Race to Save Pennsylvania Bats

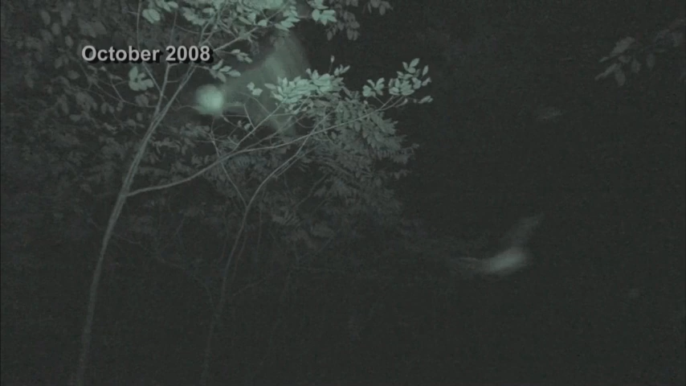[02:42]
Not so long ago, this is what the night sky looked like over Canoe Creek State Park. This is what the sky looks like now since white-nose syndrome arrived in Pennsylvania in late December 2008.
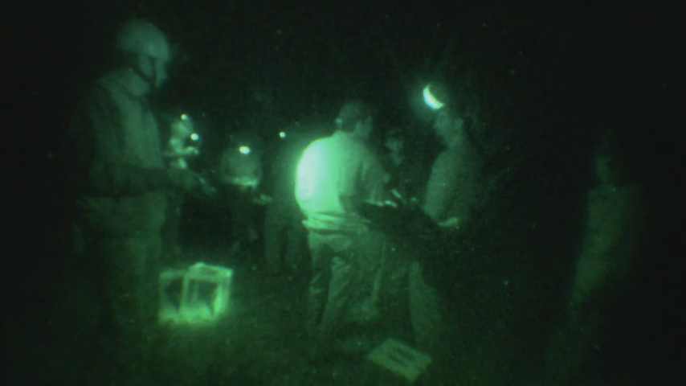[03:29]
He and a team of technicians are counting and tagging bats at an old mine shaft on park property.
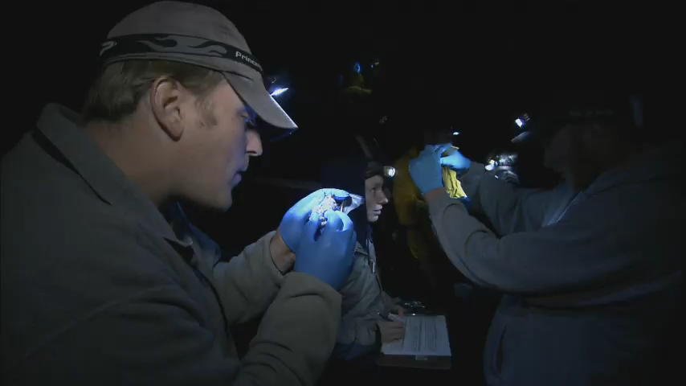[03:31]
The trouble is, there aren't many bats left to count. What we do know is that the bats were pouring out of here to die for the last two winters.
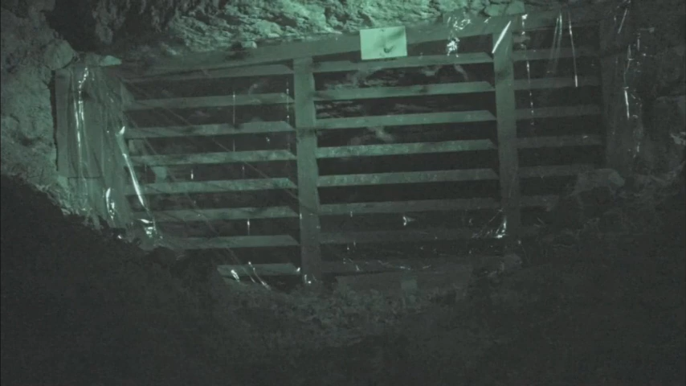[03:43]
Our last count was before white-nose syndrome came through, and it was about 35,000 bats in this site alone.
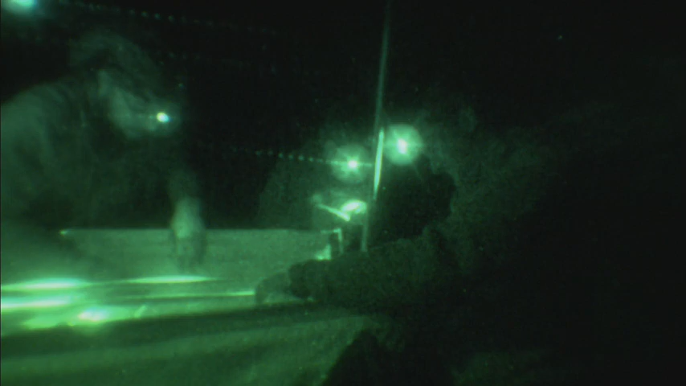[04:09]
This harmless device, called a harp trap, catches the bats.
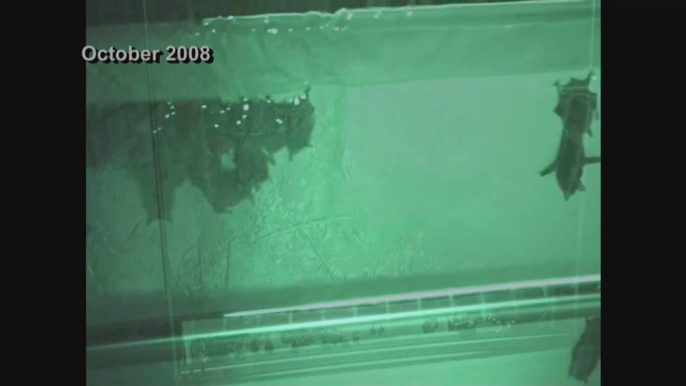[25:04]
How many do you think are in here? This is amazing.
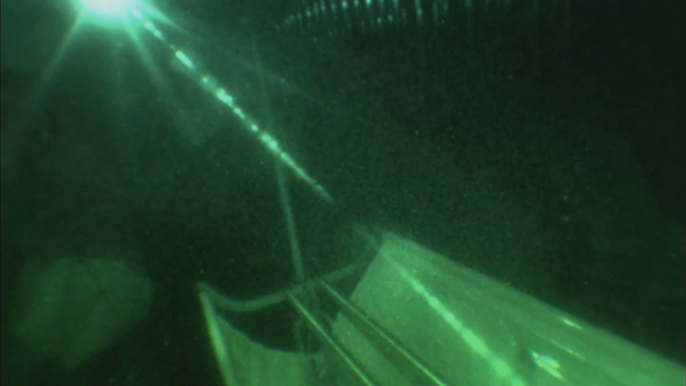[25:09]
On this night,